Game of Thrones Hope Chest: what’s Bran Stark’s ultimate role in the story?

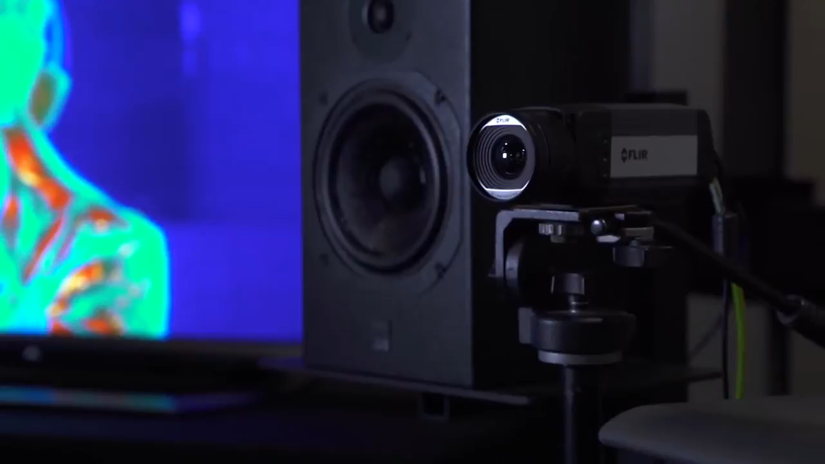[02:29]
And off to your left, that's actually your thermal image. My sweating. Ooh! Armpit sweat.